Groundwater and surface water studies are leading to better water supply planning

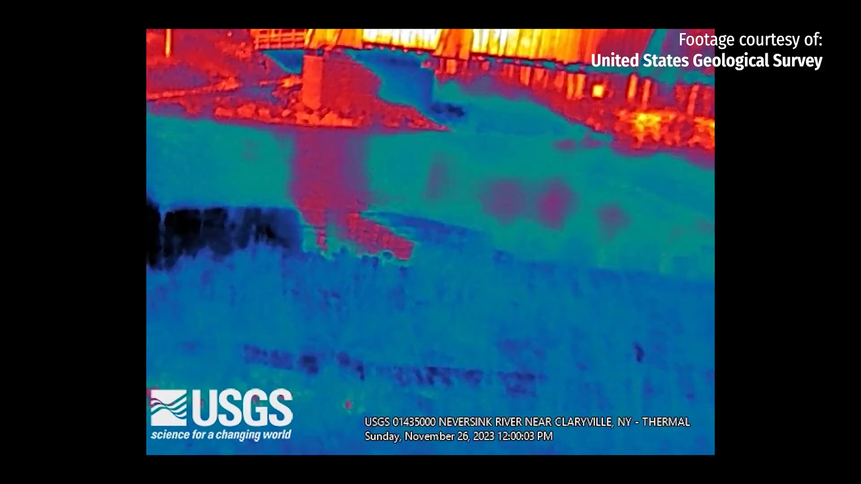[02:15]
with the sensor attached to it over a river and it picks up changes in temperature in the water and so
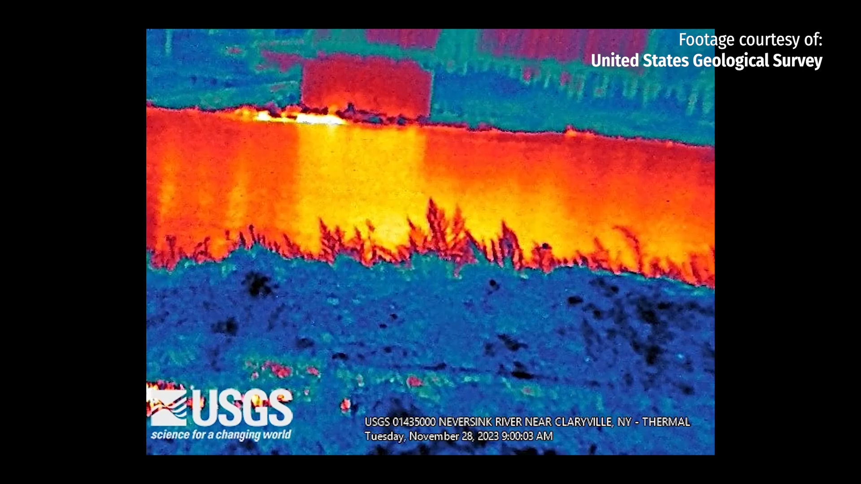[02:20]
if you are you know looking at a stretch of river there are pretty cool colorful